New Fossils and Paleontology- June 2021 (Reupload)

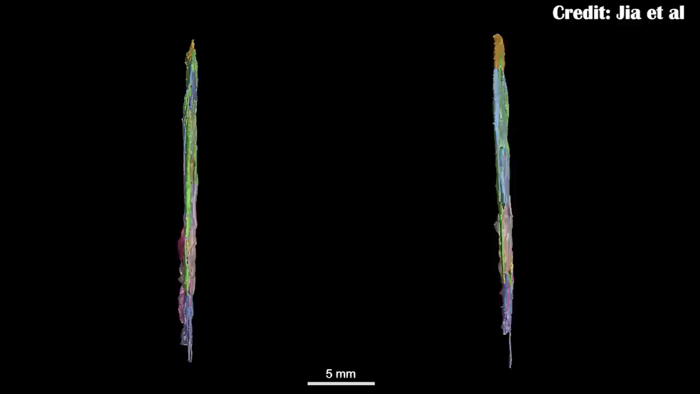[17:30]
And you can absolutely see it in this 3D scan of the skull. It is very much just a smear enough piece of paper almost.